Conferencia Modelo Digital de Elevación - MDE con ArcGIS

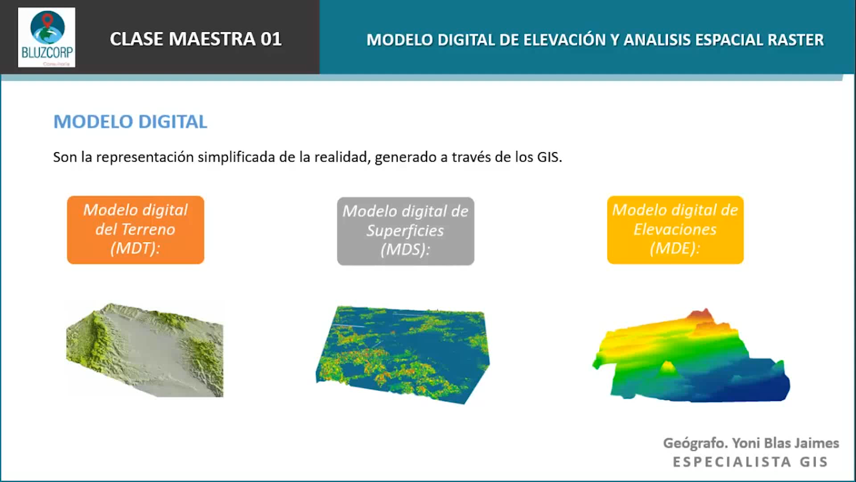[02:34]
si es en una ciudad, todas las superficies son tocadas en este modelo digital. El modelo digital de elevación, en cambio, solo va a tener en cuenta las elevaciones. Ahora bien, ¿qué es una elevación?
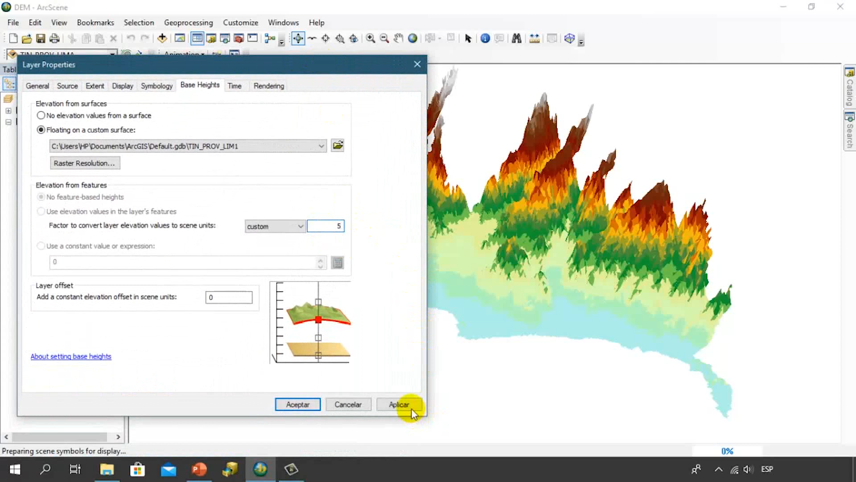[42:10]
y le voy a dar aceptar esto me va a ayudar a determinar y a visualizar mejor mi elevación